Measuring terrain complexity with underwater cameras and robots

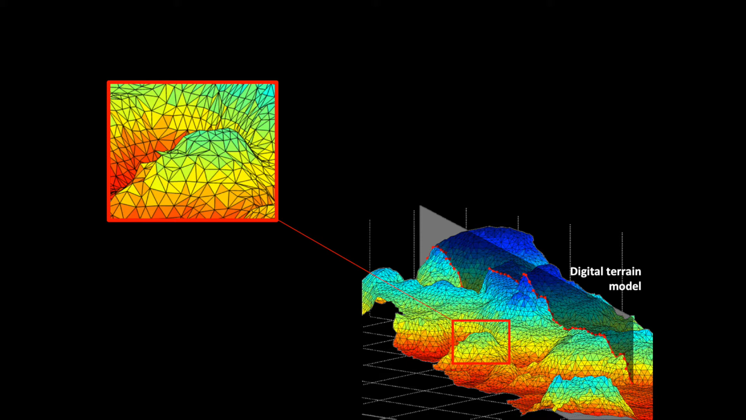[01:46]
This is done by sliding a window over the digital terrain and computing the area of the triangulated surface.
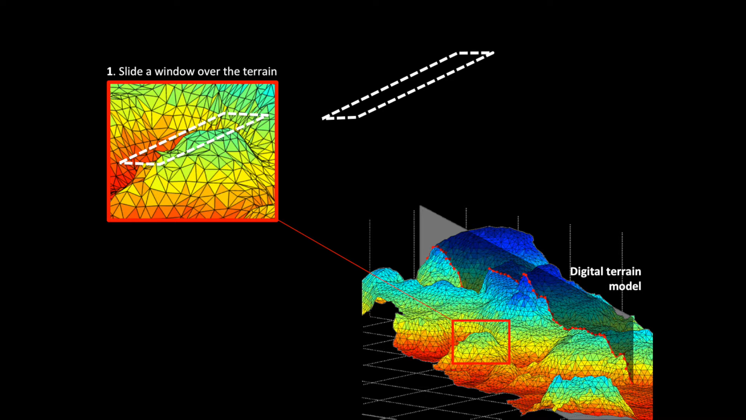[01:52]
Next, fitting a plane to the points allows us to calculate the flat projected area of the surface, and the ratio of the actual surface area to the projected area gives us an accurate estimate of terrain complexity.
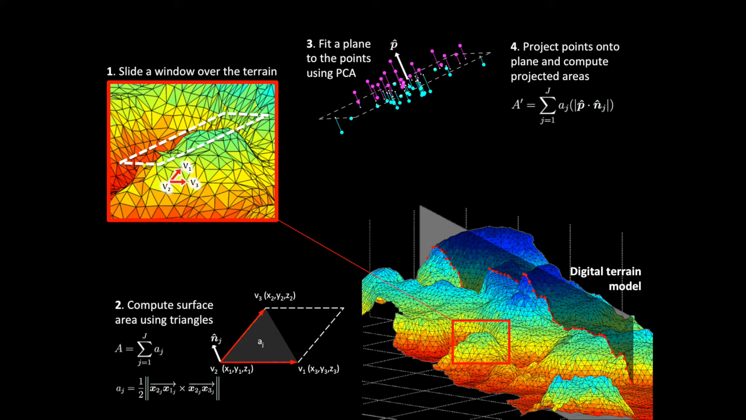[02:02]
This method allows us to easily extract other metrics, including slope and aspect.